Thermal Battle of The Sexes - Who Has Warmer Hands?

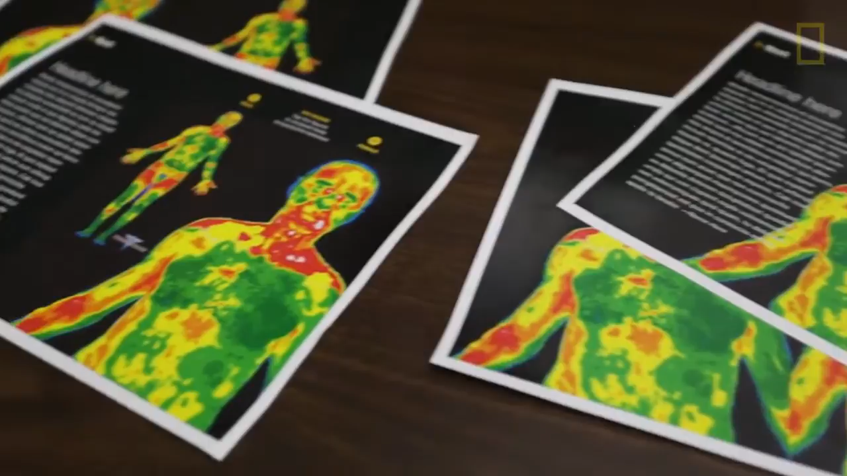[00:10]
We had an assignment in order to illustrate the fact that women and men on average have different body temperatures. So this would be vertical, vertical.
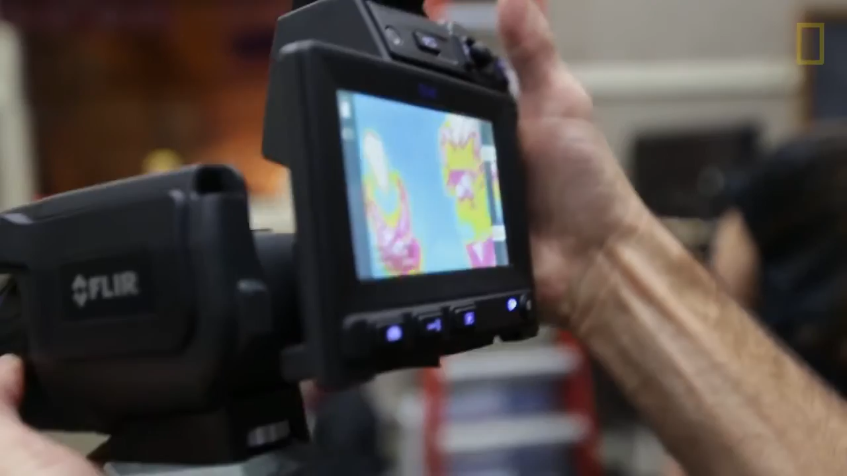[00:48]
It's all about heat. Same frame. Same positioning. Same positioning.